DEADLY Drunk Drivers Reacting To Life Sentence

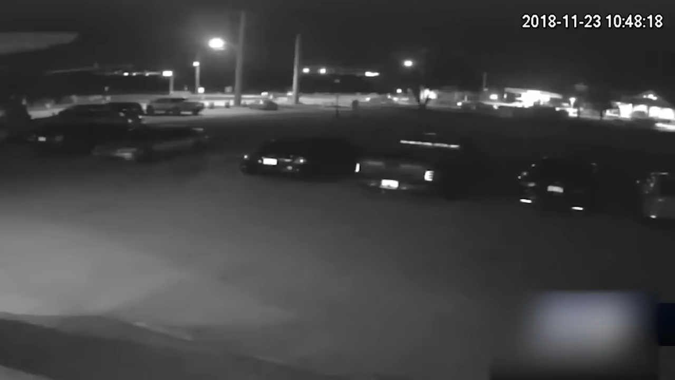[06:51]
allegedly driving at an astonishing speed of 97 miles per hour in a 30 mile per hour zone, crashed into the back of a Dodge Dakota at Midway Road, resulting in a devastating chain of events. You can see the moment Dashner's car collided with the victim's car and burst into flames. Look again as Dashner's car plowed through the road, hitting one car off of the road before crashing into the victim's car at full speed. Bystanders shared videos of the immediate aftermath of the crash. Tragically, the crash claimed the lives of five individuals.
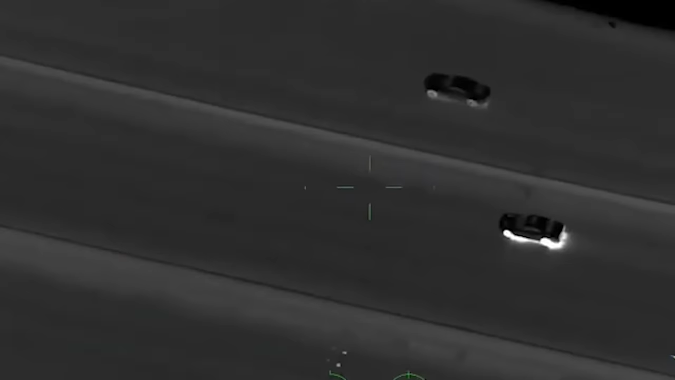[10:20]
Disregarding any sense of responsibility, he recklessly sped over 100 miles per hour on Interstate 15,